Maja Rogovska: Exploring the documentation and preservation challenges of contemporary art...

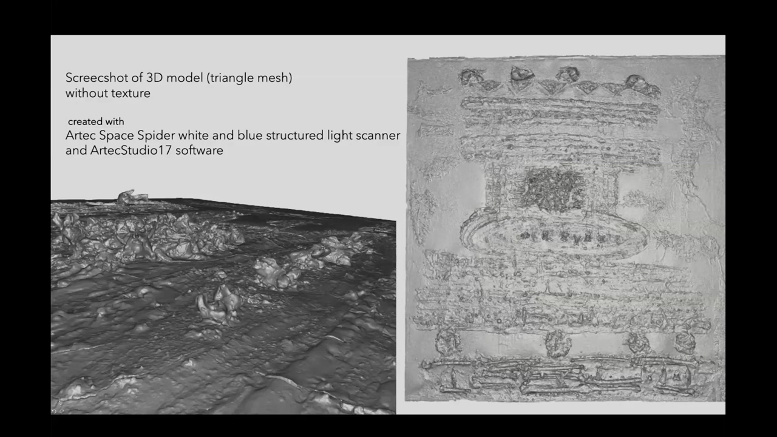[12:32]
Those, of course, you can apply the colorful texture on those as well. This is just shape registered, but it serves a different purpose, which I will talk about right now. So here is a comparison, a little comparison of the possibilities of those scanners.